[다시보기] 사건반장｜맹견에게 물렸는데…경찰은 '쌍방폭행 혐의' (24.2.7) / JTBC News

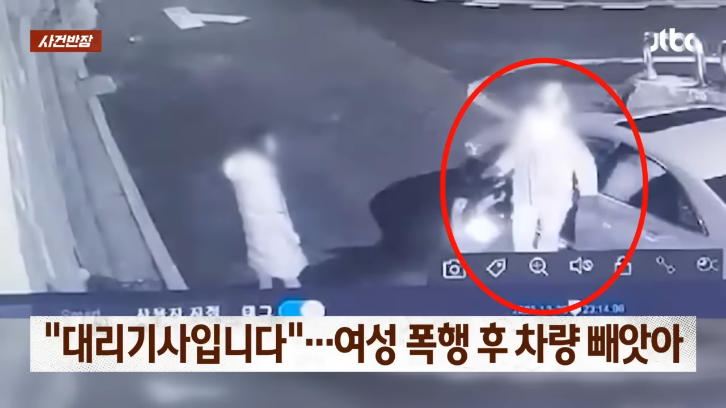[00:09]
이 남성은 같은 날 비슷한 수법으로 또 다른 여성 운전자를 폭행했는데 술에 취해 왜 그랬는지 모르겠다고 진술했습니다.
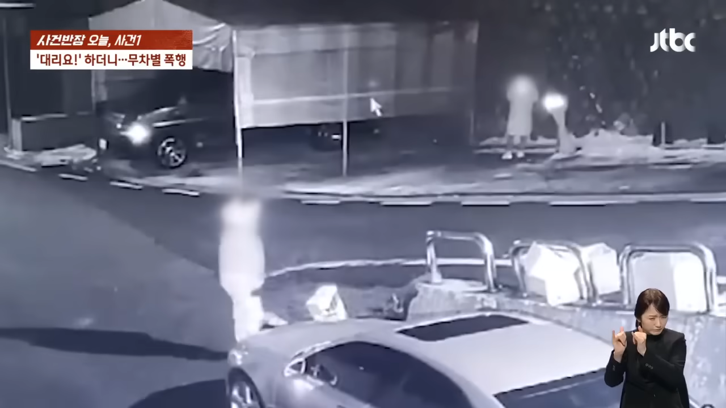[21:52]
그런데 잠시 뒤에 이 남성이 차량 근처를 서성이다가 그 위로 올라타는 모습입니다. 여성이 차량 쪽으로 다가왔고요. 뭔가 대화를 나눕니다. 네, 대화를 마친 여성은 다시 돌아가는 듯한데 이 남성이 여성을 쫓아가더니 순식간에 저렇게 다가가서요. 갑자기 다리를 걷어차서 넘어뜨렸습니다.